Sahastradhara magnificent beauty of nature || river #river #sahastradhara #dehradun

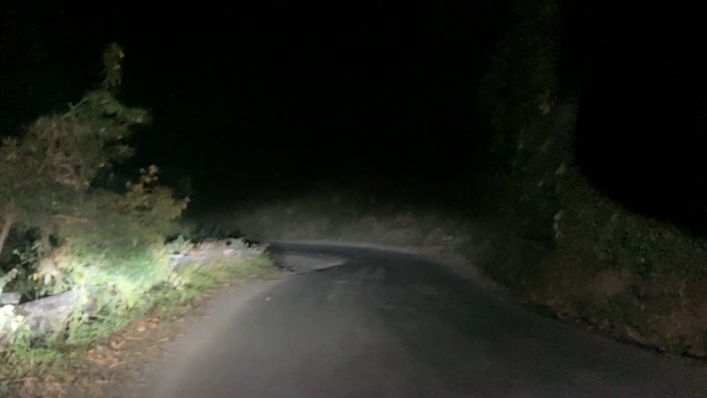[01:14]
तो गाड़ी रोक के मैंने अभी कैमरा सेट किया है, तो देखते हैं हम कहाँ तक जाते हैं। थोड़ा कितनी दूर तक जाएंगे भाई? बस थोड़ा ही आगे है। नीचे जा रहा है रास्ता भाई?
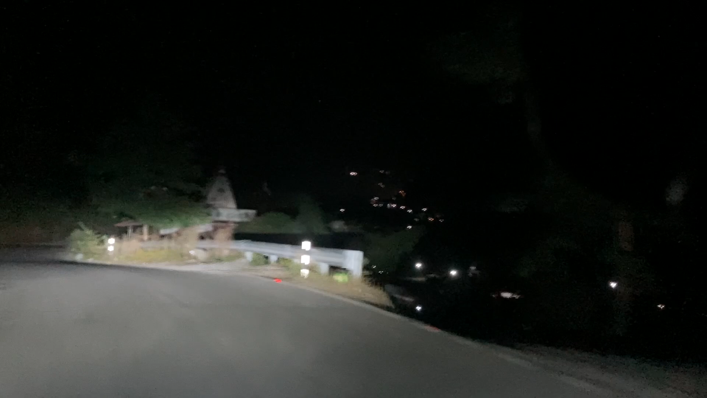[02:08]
बहुत अच्छा सीन है, बहुत बड़ा सीन है यार।
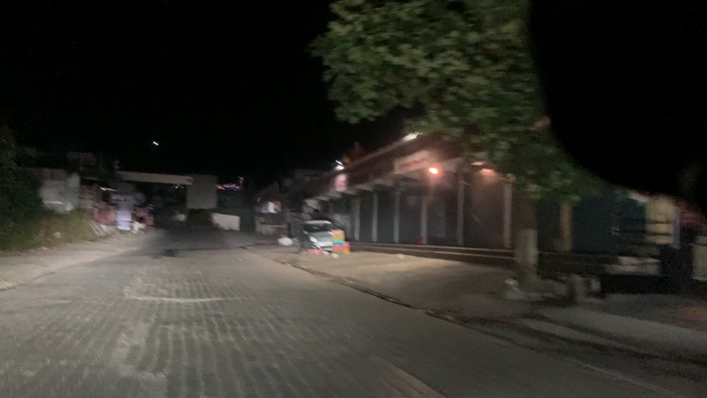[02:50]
चलो आगे चलो। और ये यहाँ पे आ गया है कोई ब्रिज,
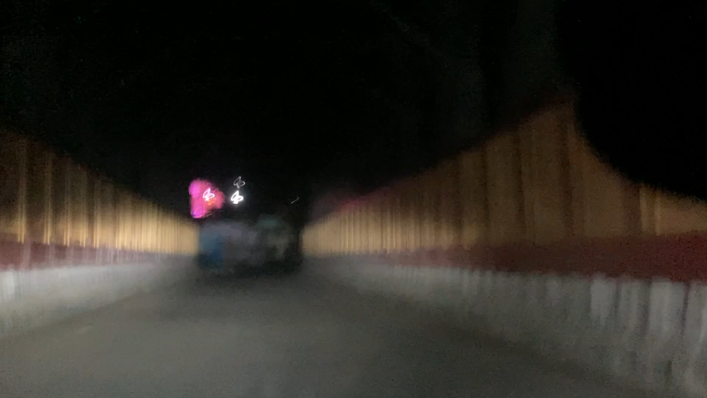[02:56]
सहस्त्रधारा ब्रिज। सहस्त्रधारा ब्रिज है ये,
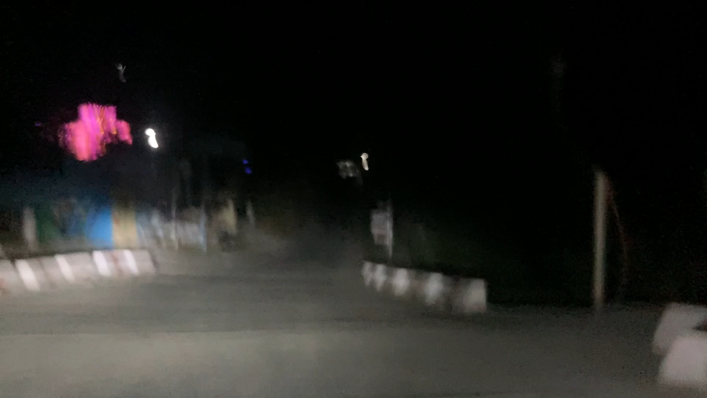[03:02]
और सामने है, चलो बिल्कुल स्ट्रेट चलो, गौ माता है। रास्ता तो बहुत अच्छा है आपको यहाँ।
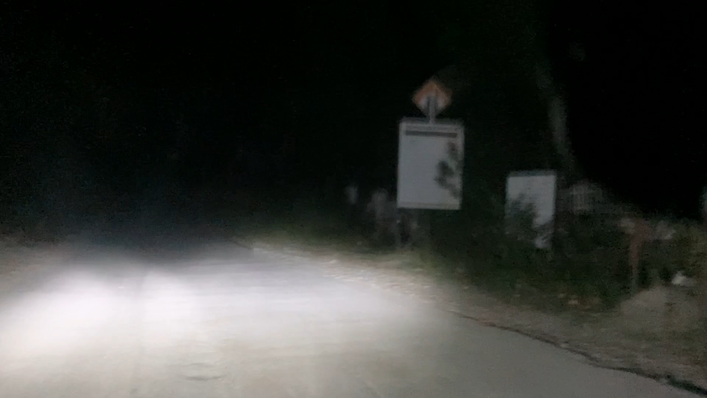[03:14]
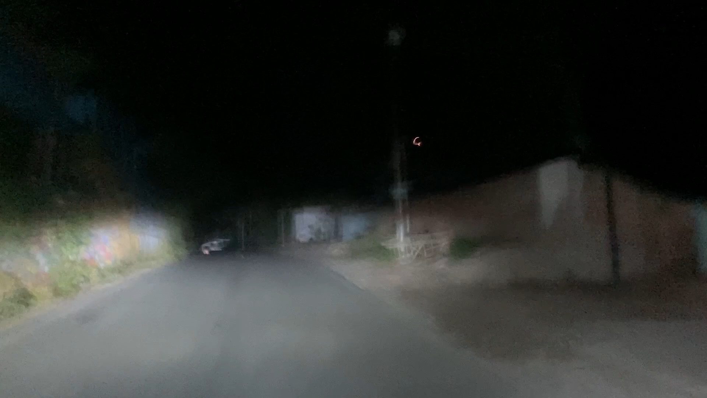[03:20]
यहाँ पे होम स्टे वगैरह भी है, अगर आप जैसे कभी आ रहे हो तो रात को आप यहाँ पे स्टे भी कर सकते हो इजी।
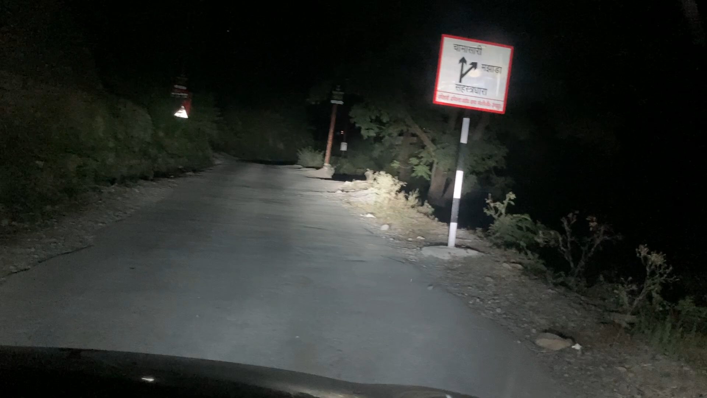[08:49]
मौसी रहती है, सब समझ में आ जाता है। मौसी चल रहे हैं भाई,
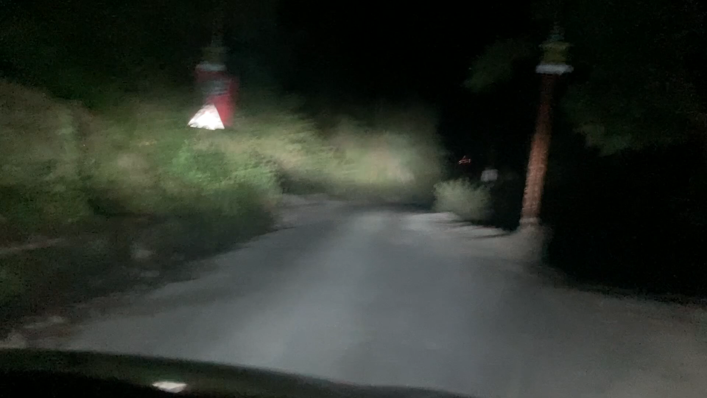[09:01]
ये लोग यहाँ पे रहते हैं क्या? ये सब बने हुए हैं मकान देखो। अच्छा, ये पूरा गांव है, स्कूल है यहाँ पे। भाई सुबह का नजारा तो बड़ा अच्छा होगा यहाँ पे। है बिल्कुल, हवा कहाँ पे मैंने भूला हुआ ना कैसे यहाँ पे।
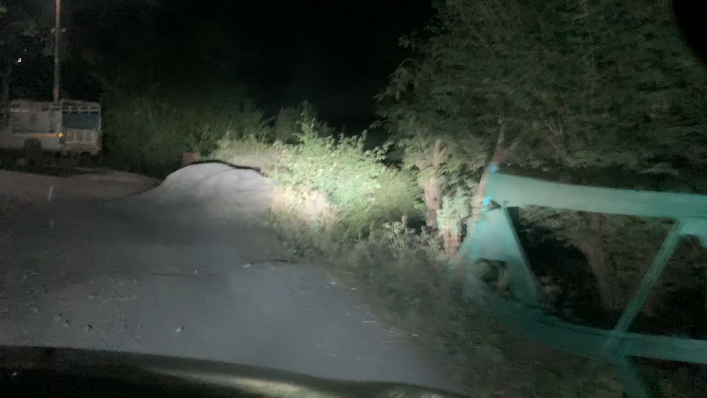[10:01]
सुबह सुबह दिन निकलता ना हल्का हल्का, उसमें तो मजा ही आ जाएगा भाई यहाँ पे। ये क्या है भाई, जूबा कैफे,
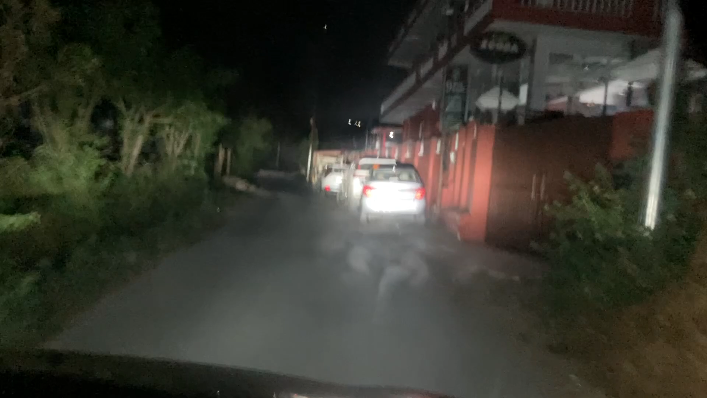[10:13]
मतलब यहाँ पे कोई रिजॉर्ट्स और स्टे के लिए,